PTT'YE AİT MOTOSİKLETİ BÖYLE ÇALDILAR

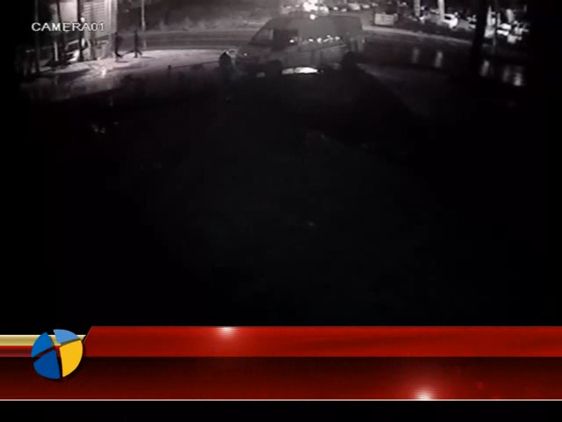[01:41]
Görüntülerde iki kişinin motosikletin bulunduğu yere yayı olarak gelişi ve lastiği patlak olduğu öğrenilen motosikleti sürükleyerek götürdükleri yer alıyor. İzlediğiniz için teşekkür ederim.